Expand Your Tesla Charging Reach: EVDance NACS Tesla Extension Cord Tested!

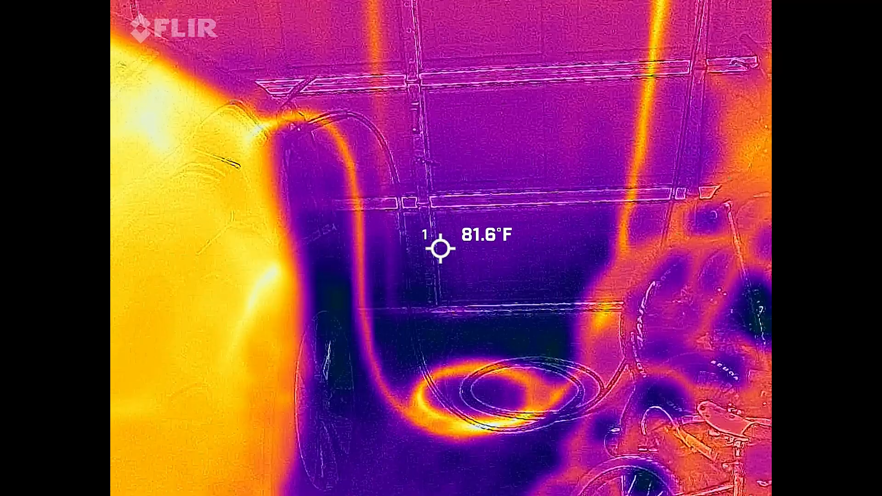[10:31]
On screen: spot 81.6°F
car has now been charging for a little over an hour and is at 62
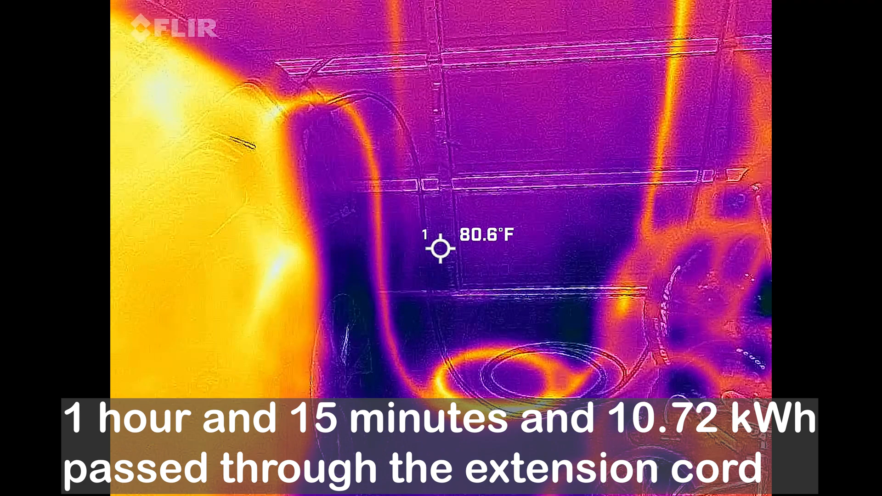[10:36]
On screen: spot 80.6°F
also keep in mind it is 87 degrees here in the garage right now and here you can see the extension cord on
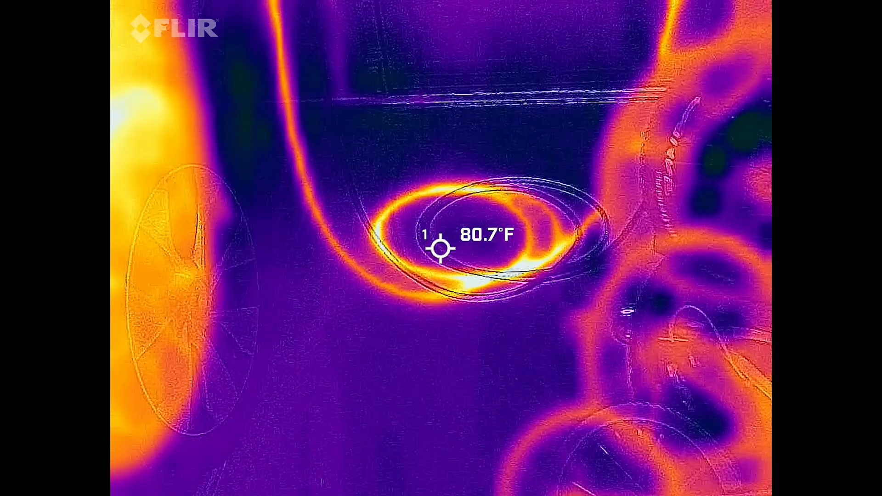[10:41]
On screen: spot 80.7°F
the floor and I left it coiled up right here just to show uh you know that sometimes there's heat that builds up if a cord is coiled on top of itself there's you know less ventilation
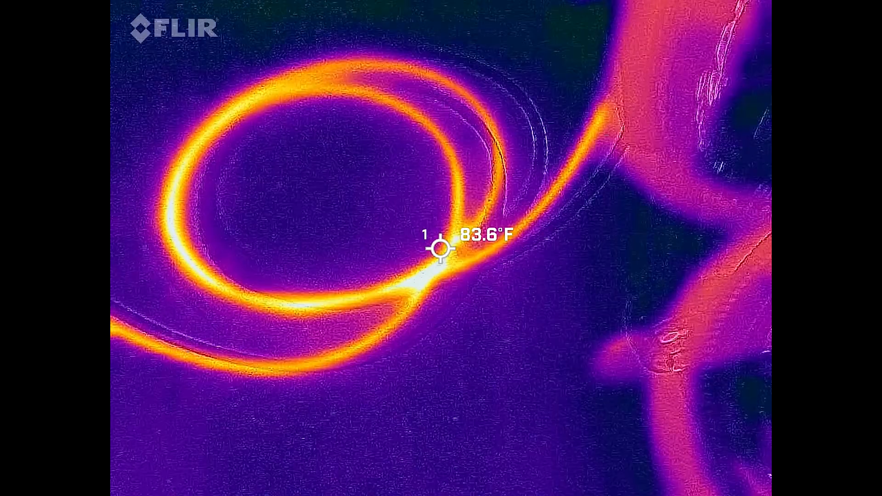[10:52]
On screen: spot 83.6°F
and it's condensed heat in one area so right here where they intersect looks like it's just over
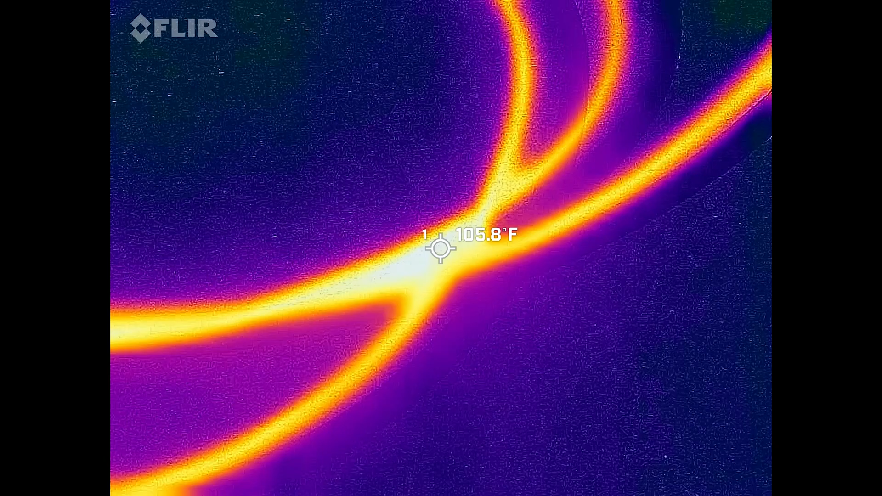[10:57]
On screen: spot 105.8°F
100 degrees 105 degrees and then if we come up over here where it's going
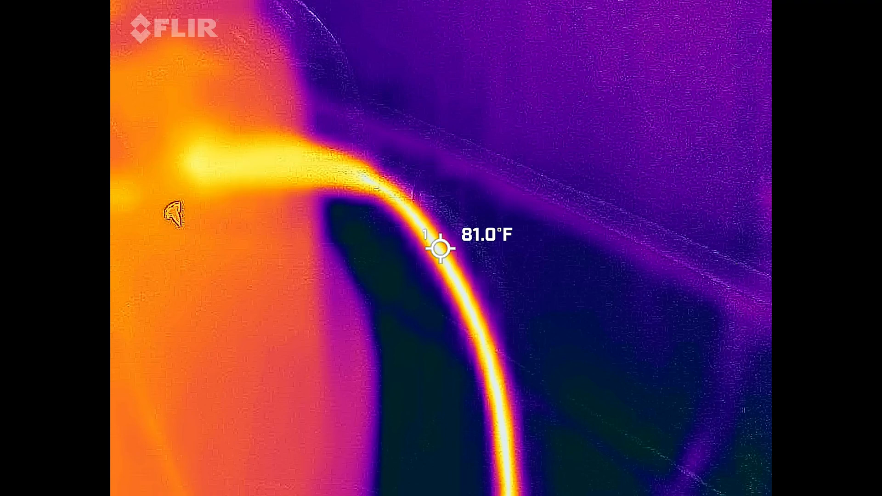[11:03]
On screen: spot 81.0°F
into the vehicle it's about 97 degrees 98 degrees or thereabouts it's 104
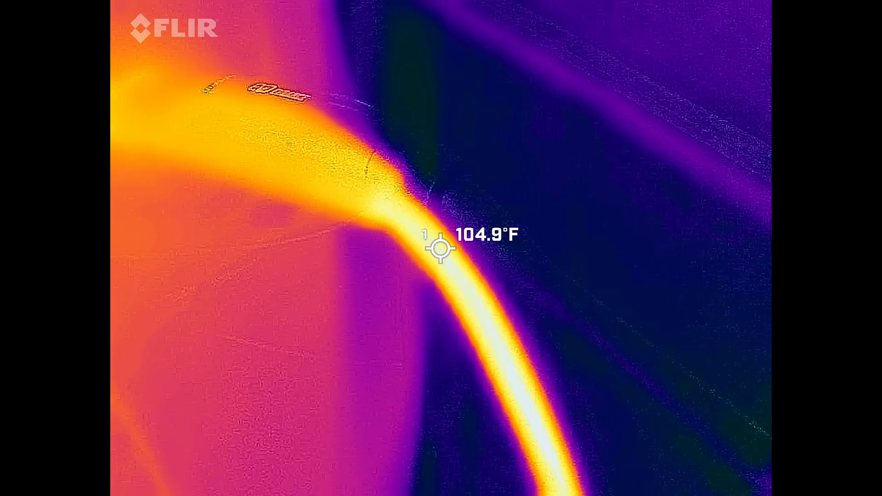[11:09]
On screen: spot 104.9°F
105 degrees right here out of the cable and when I put my hands on it it's just a little bit
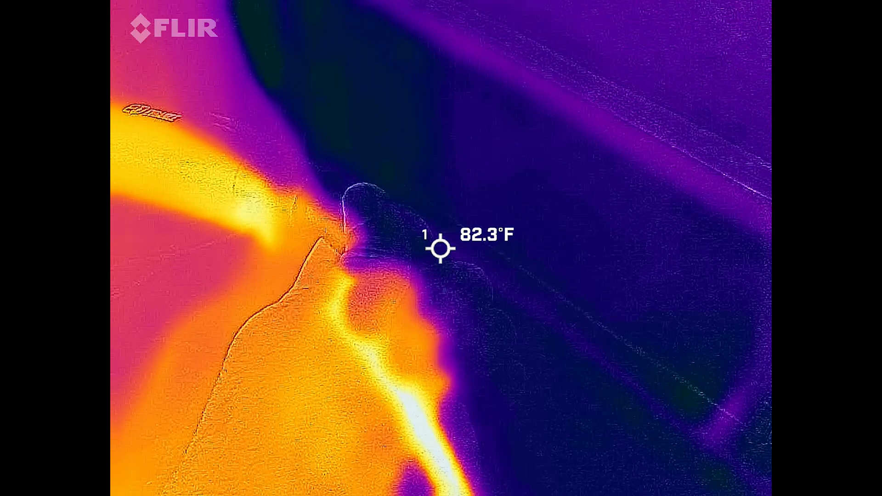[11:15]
On screen: spot 82.3°F
warm it doesn't feel too hot or anything and then over here where the handle's going into the car it's still about
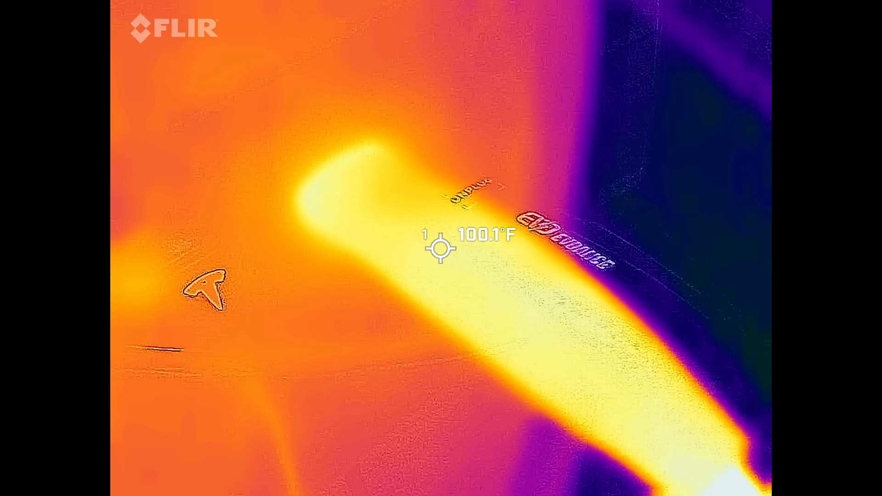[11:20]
On screen: spot 100.1°F
100 degrees and then over here at the other end of the cable
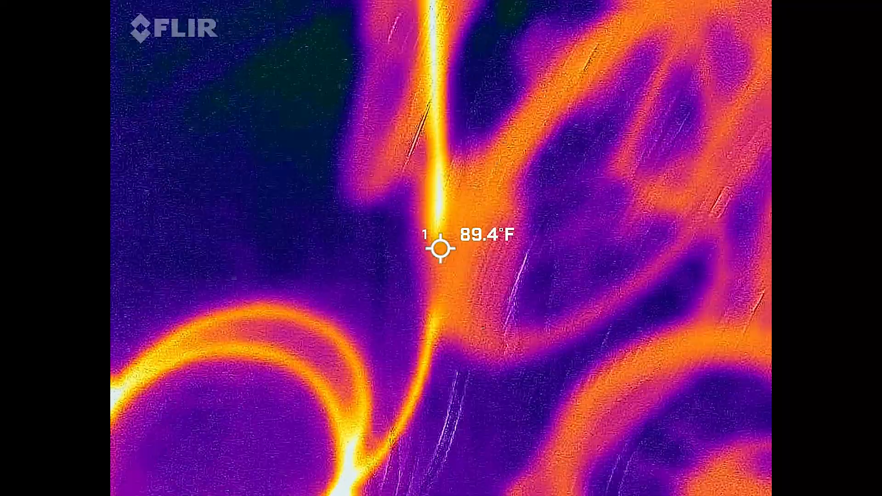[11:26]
On screen: spot 89.4°F
it is
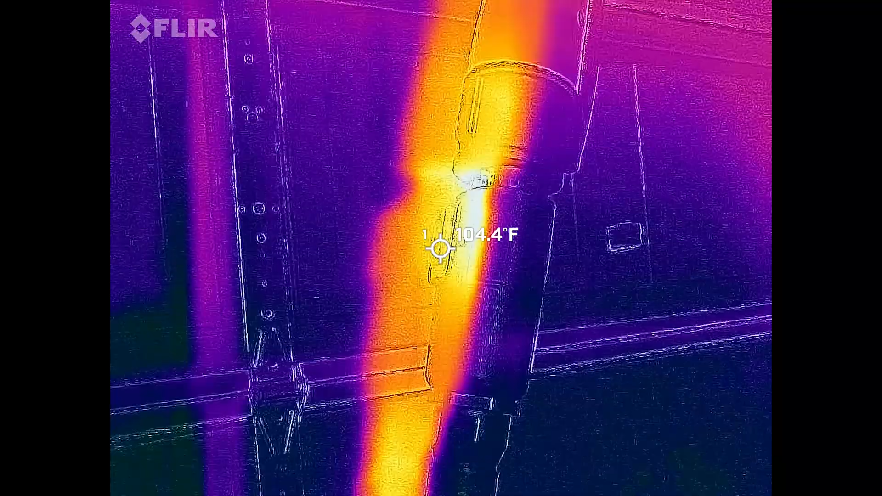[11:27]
On screen: spot 104.4°F
just about
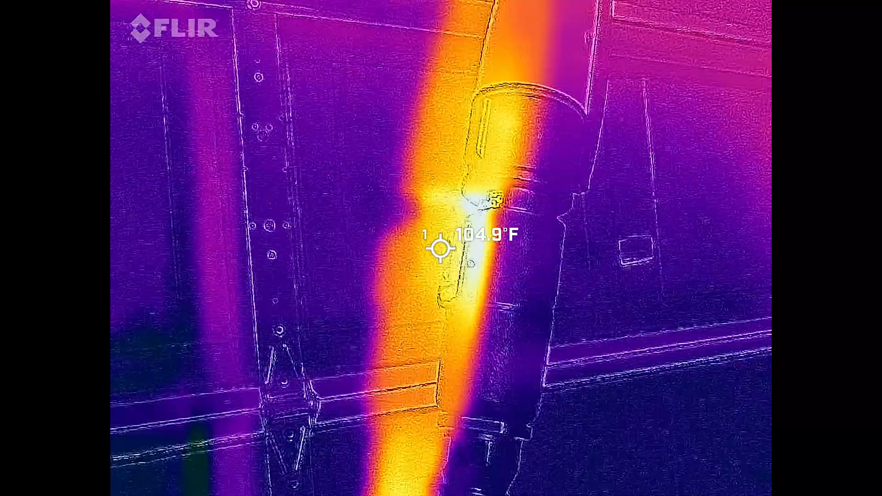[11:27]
the same about 105 degrees I guess this is hotter here
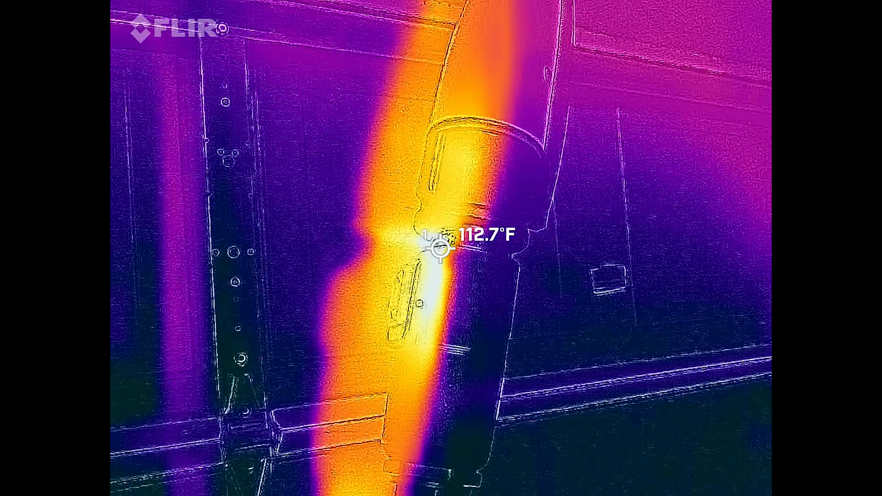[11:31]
On screen: spot 112.7°F
this is 113 degrees and this is right where the end of the
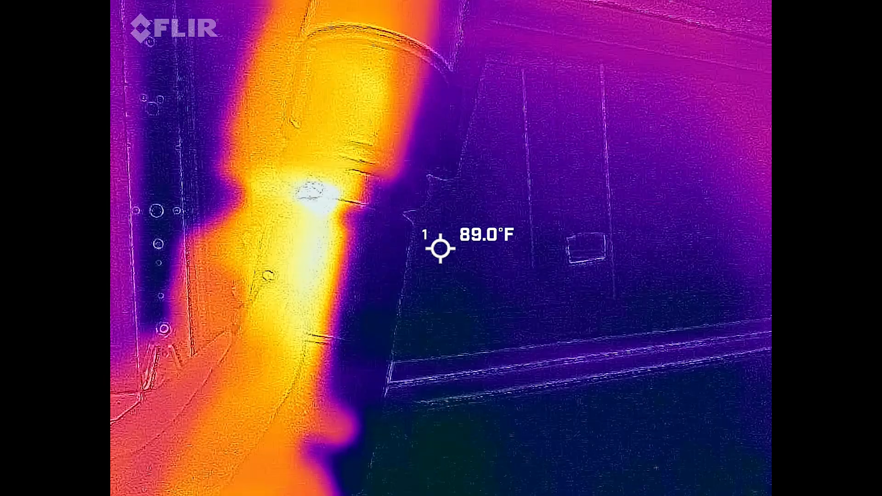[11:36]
On screen: spot 89.0°F
extension cord goes into the J1772 converter but you can see the heat mostly is coming from right where the junction
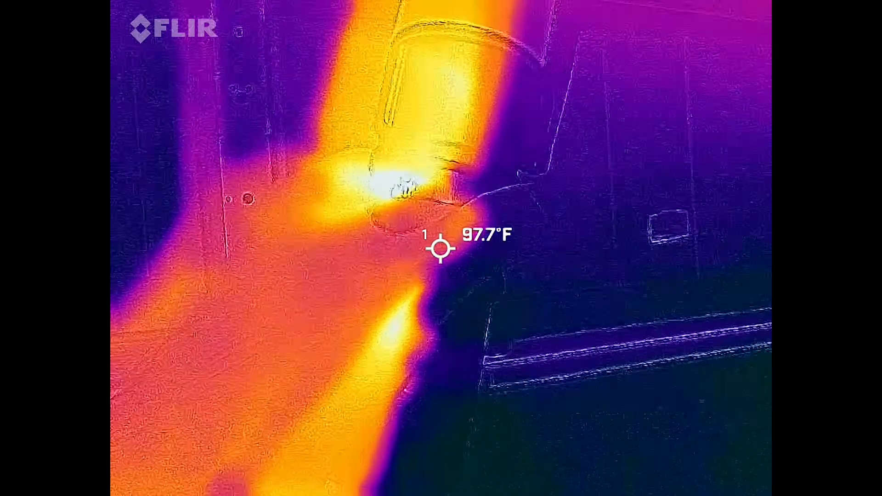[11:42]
On screen: spot 97.7°F
is but when I touch it it still is not hot it's just a little bit warm so overall I'm happy with the